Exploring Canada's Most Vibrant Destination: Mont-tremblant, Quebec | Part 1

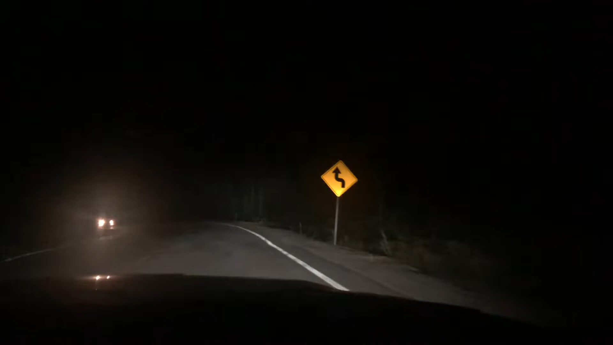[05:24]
we got to know that it's pretty dangerous driving here at night because animals called moose can jump between the road and they're pretty heavy and can cause very serious accidents there's no internet connection at the moment it got really late and started raining as soon as we crossed montreal the way ahead was so spooky because there was no street lights no cars it literally felt like it was just us driving on the road